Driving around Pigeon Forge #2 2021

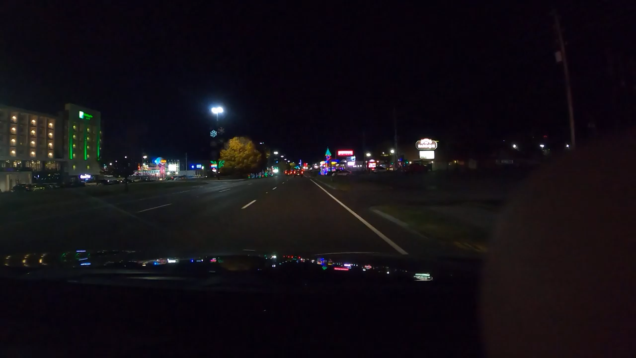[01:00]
No. Here, look at now. Here's the train and stuff. The train in the building.